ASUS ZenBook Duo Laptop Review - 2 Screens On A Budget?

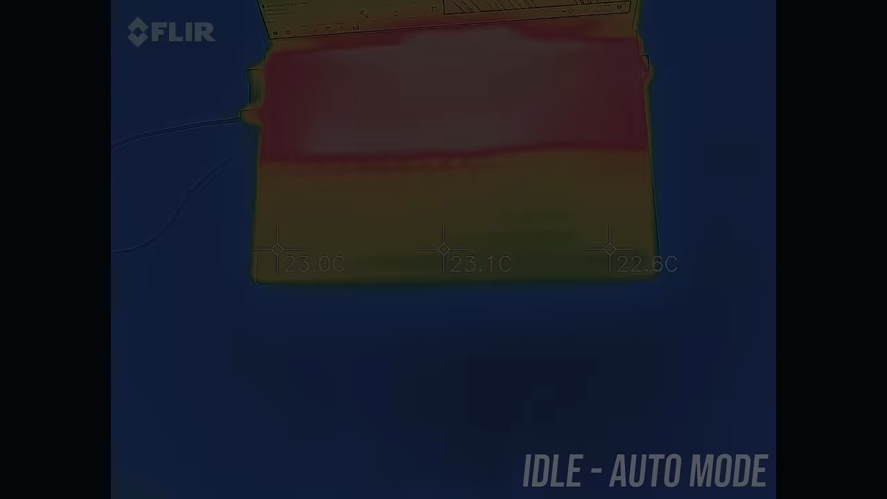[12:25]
As for the areas where you'll actually touch, at idle the keyboard area was quite cool.
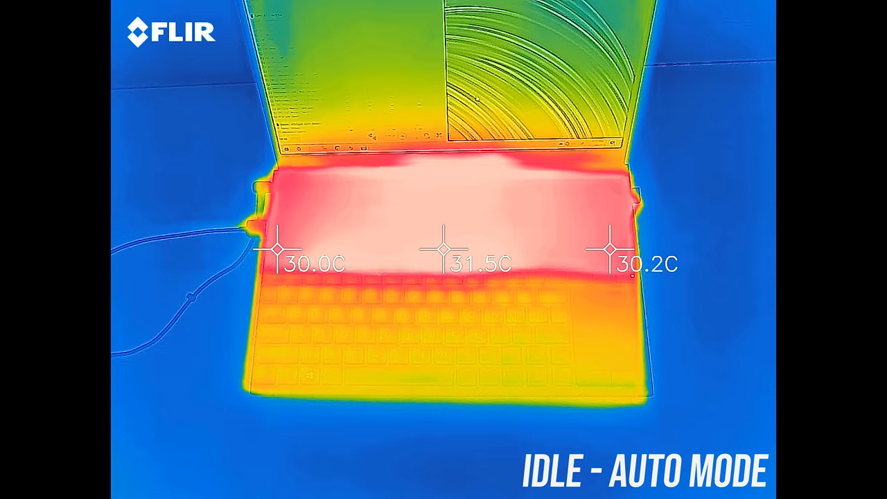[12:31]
The screen pad looks warmer comparatively, but most laptops at idle are around the same 30 degrees Celsius, so not really an issue.
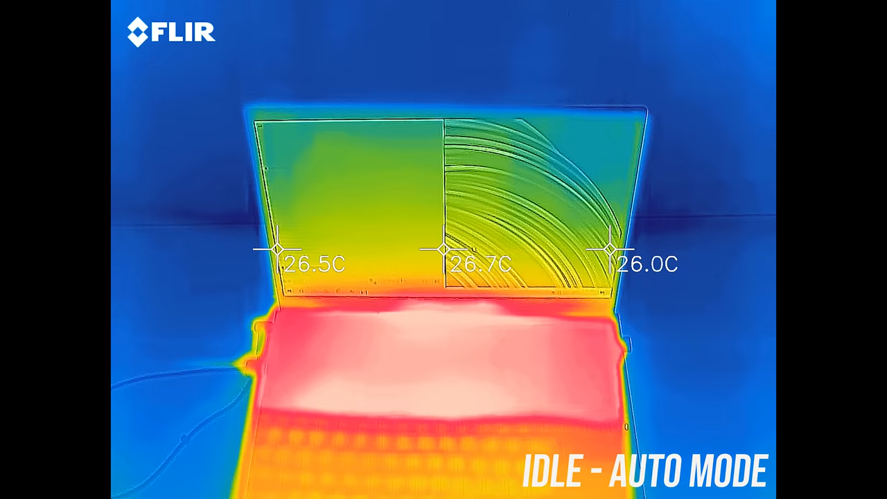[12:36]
With the stress tests running the keyboard is a little warmer, but still on the cooler side. The screen pad was now warm, up to 40 degrees.
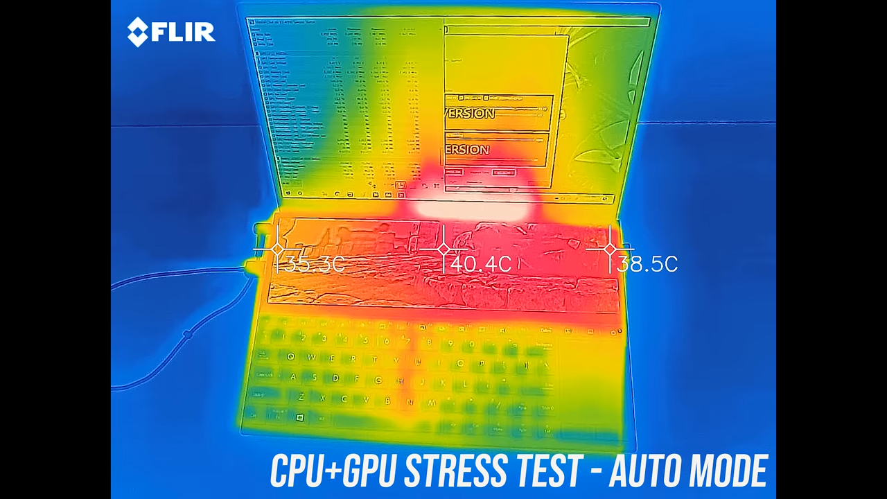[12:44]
This is expected given the heat generating components are directly underneath, and right up the back is in the mid 50s as air gets exhausted just below the screen.